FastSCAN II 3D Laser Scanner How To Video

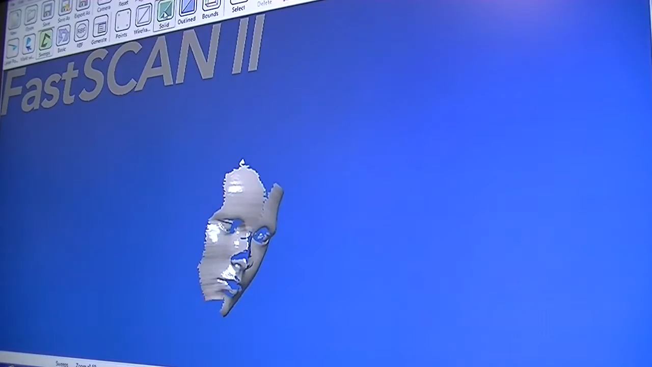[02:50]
The best distance is about six to eight inches or about 12 to 16 centimeters scanner to object.
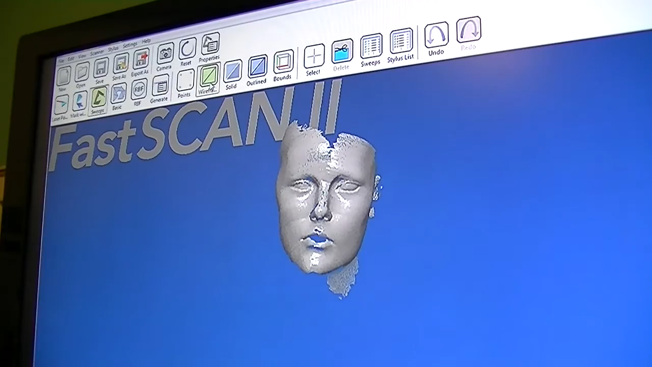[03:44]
and you can page up or page down to zoom in or out. We have a polygonal mesh and you can see the overlaps of the scan. So the scanner actually gives you more data than you need because it's easier to get rid of data than it is to add it. But the first thing we want to do is go to edit and register our sweeps.
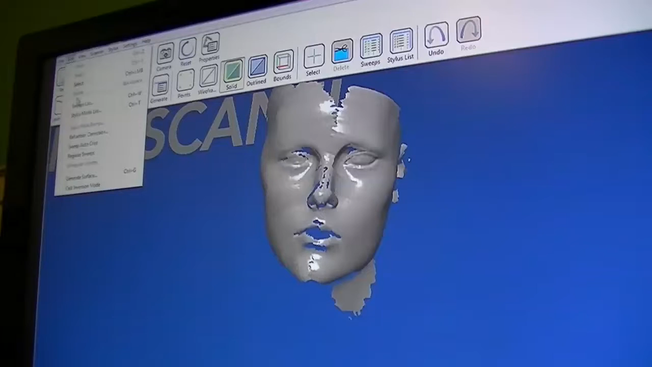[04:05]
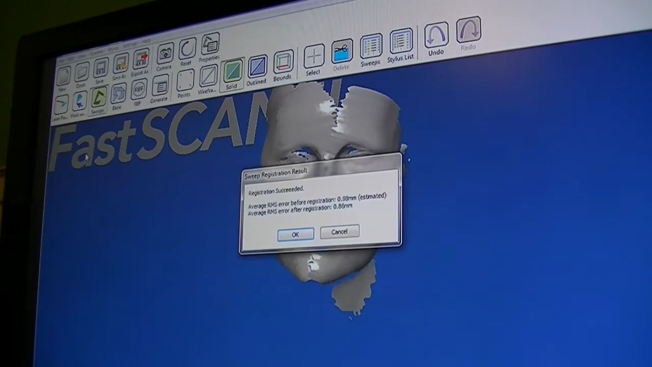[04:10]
This pulls the overlaps in just a little bit tighter. Next, if we go to our wireframe,
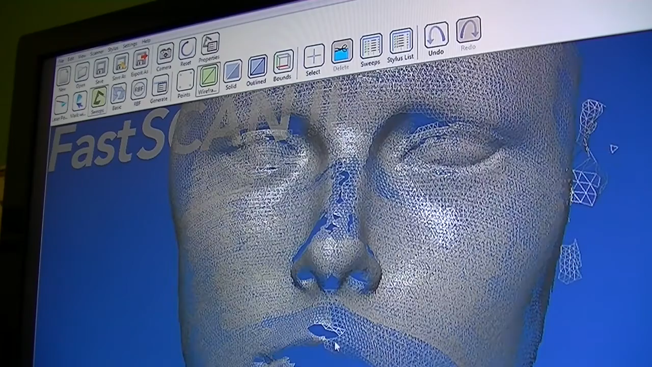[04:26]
once again we can see all the overlaps here.
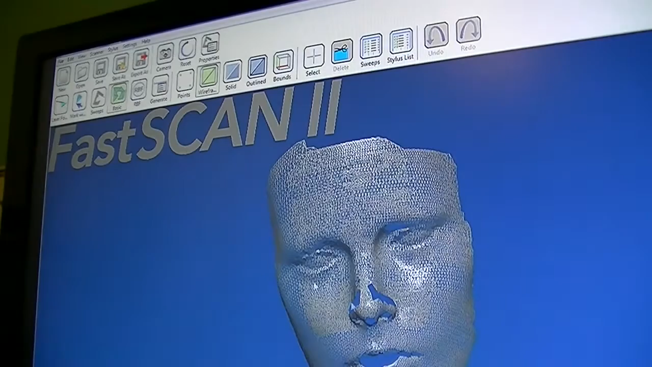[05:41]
So now we go back to our solid surface and we notice that we have some holes
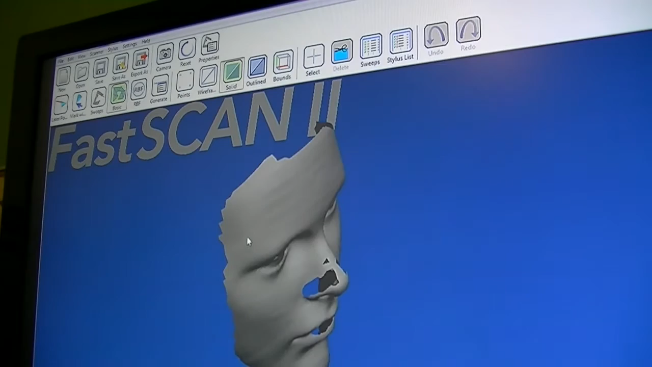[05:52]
that need to be filled. At this point we go to our RBF
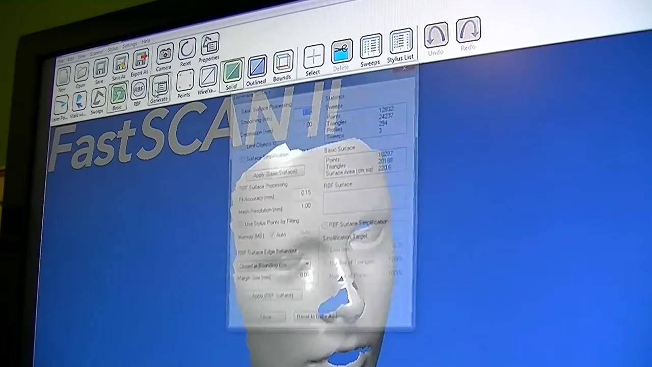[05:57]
and you have four options. Open a bounding box, close the bounding box, trim to data or trim to edges.
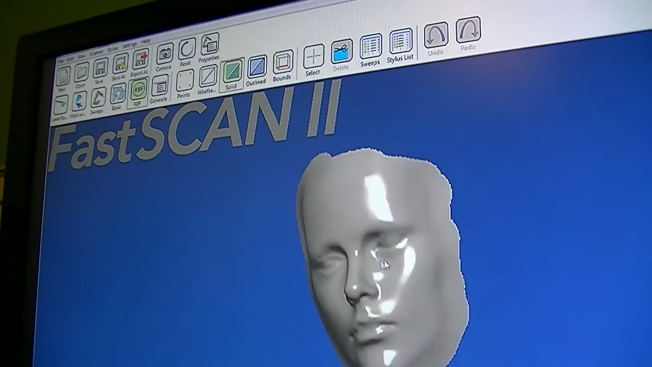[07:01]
However, if I wanted to send this to a 3D printer or to a carver, I cannot because it does not have a watertight surface. So at this point I would go back to my RBF and I would choose closed at bounding box.
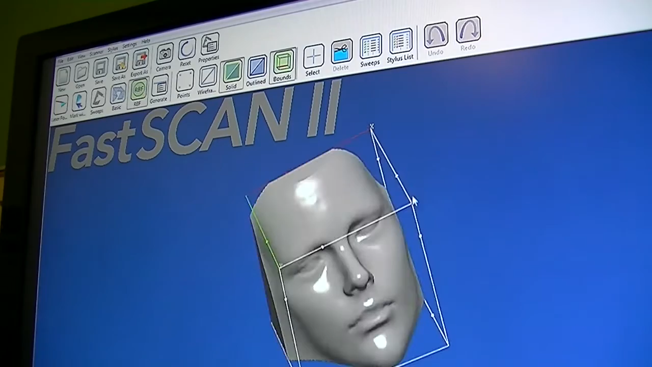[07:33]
At this point, if I'm happy with my scan, I can export